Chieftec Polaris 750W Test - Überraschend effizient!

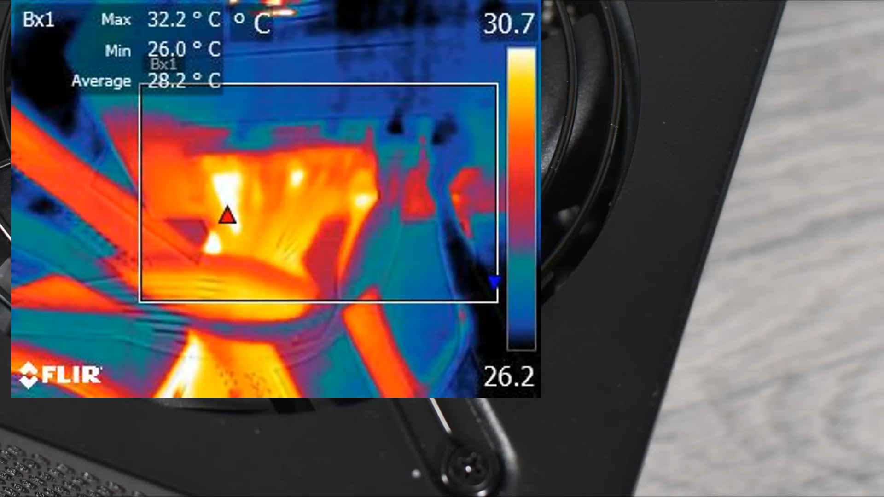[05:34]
On screen: max 32.2°C, min 26.0°C
Bei den Netzteiltemperaturen bewegt sich das Netzteil in guten Bereichen, ob an den Kabel oder am Gehäuse selbst.
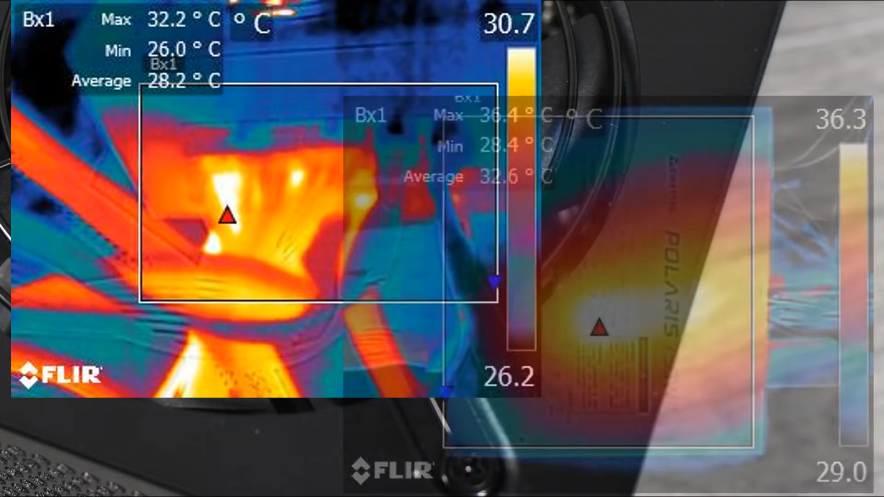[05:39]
Das Netzteil erreicht bei Volllast hier und da um die 30 Grad Celsius.
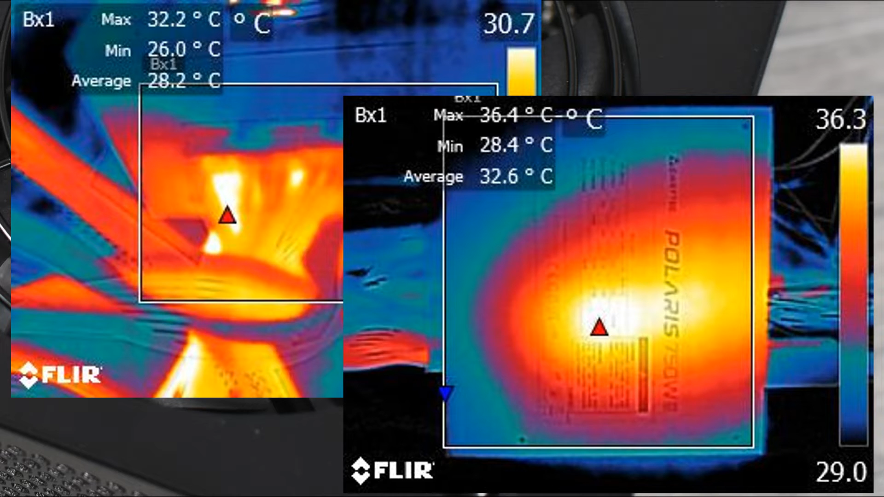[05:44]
Das ist überraschend gut, besonders wenn man die Drehzahlen des Lüfters berücksichtigt.
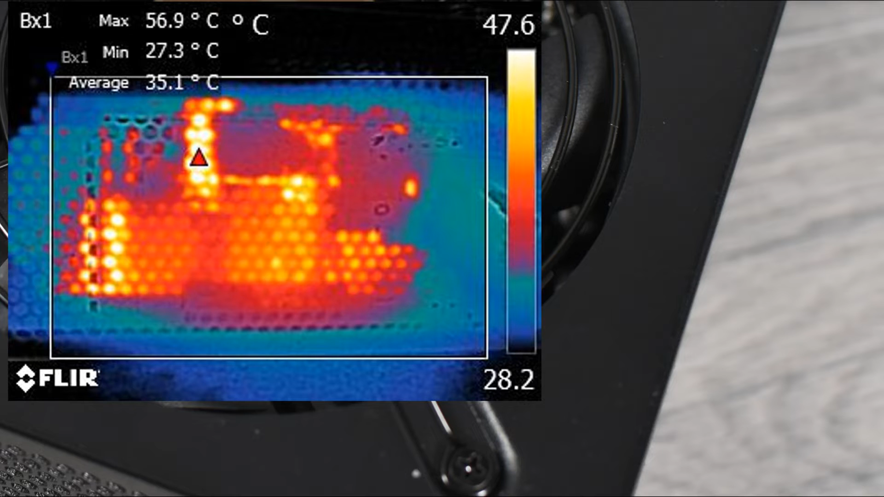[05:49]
On screen: max 56.9°C, min 27.3°C
Selbst am Trafo im Inneren des Netzteils bleibt die Temperatur bei maximal 65 Grad Celsius.
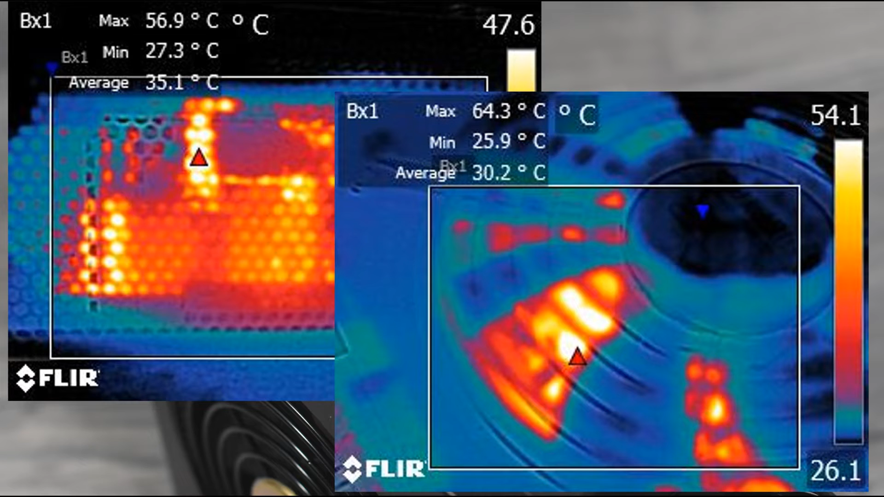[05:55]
Wie sieht jetzt das Fazit zum Polaris Netzteil aus? Optisch ist das Sivtec Netzteil eher vollkommen unauffällig.